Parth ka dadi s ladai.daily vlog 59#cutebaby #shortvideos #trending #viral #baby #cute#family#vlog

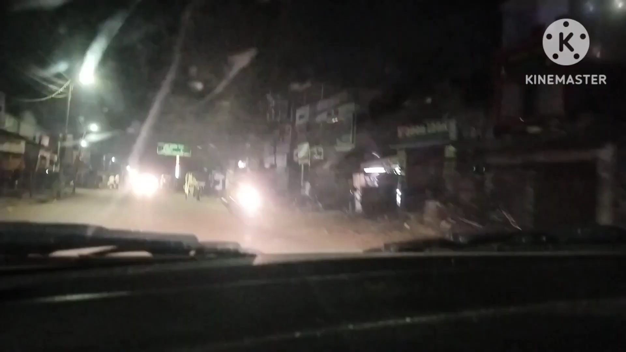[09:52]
गाइस देख लीजिए हमारे यहाँ का शहर है, रात के 9:30 बजे भी चल रहा है, लेकिन यहाँ लोग जल्दी सो जाते हैं, बंद हो जाती है दुकानें, सब बंद हो गई हैं, बस लोग ही हैं जो चल रहे हैं और टेम्पो।
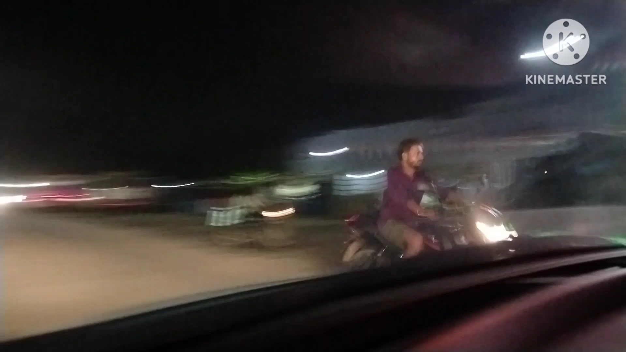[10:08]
ये बस स्टेशन है गाइस, देख लीजिए यहाँ का, अभी अभी नया बना है तोड़ ताड़ के।
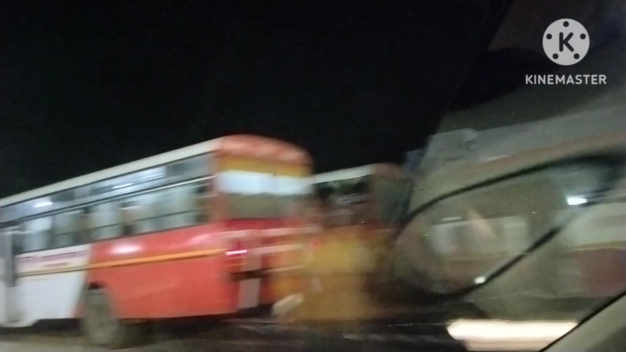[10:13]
गाइस यहाँ की दुर्गा मंदिर जी है, प्रणाम।
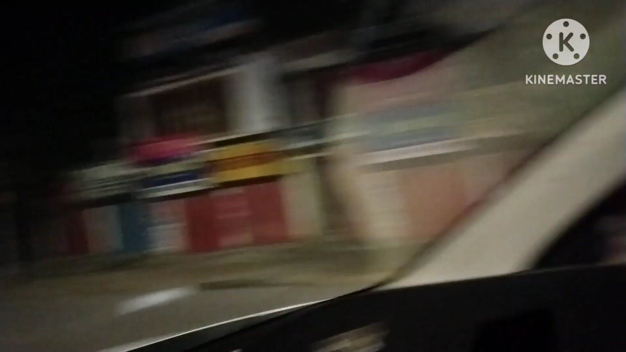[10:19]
ये यहाँ का चौराहा है गाइस, देख लीजिए यहाँ शहर का चौराहा है।
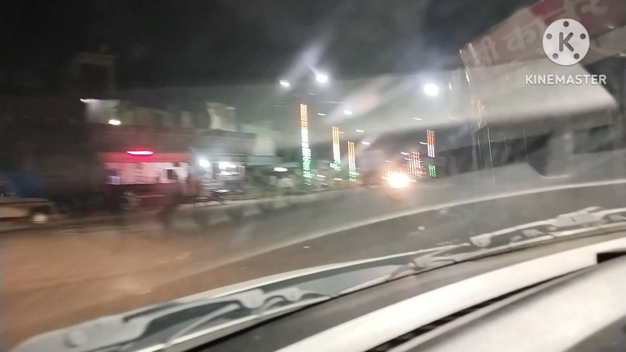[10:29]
हम लोग आ गए हैं और अब पश्चिम साइड को जा रहे हैं जहाँ लाइटों से सजा हुआ शहर है। देख लीजिए, देखिएगा हाँ खूबसूरत है।